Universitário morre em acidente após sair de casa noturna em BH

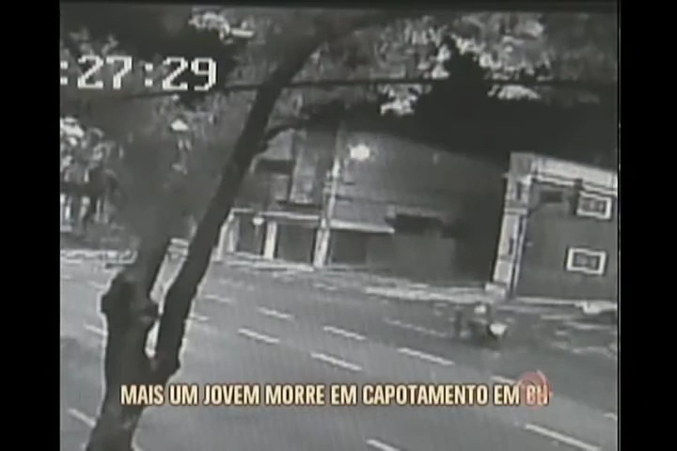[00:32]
Veja que o carro desce à rua e atinge em cheio a moto que segue pela avenida. O motoqueiro se levanta e põe a moto de pé.